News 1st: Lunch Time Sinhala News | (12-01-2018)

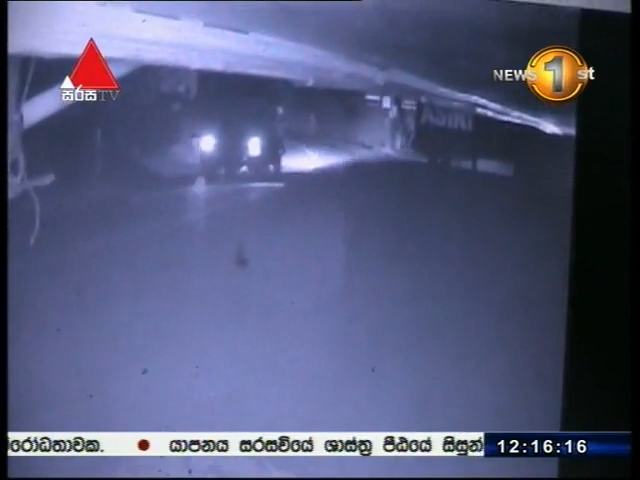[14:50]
අනතුර සිදු වුණේ ටිපර රථයක් හා යතුරු පෙදියක් එකිනෙක ගැටීමෙන්.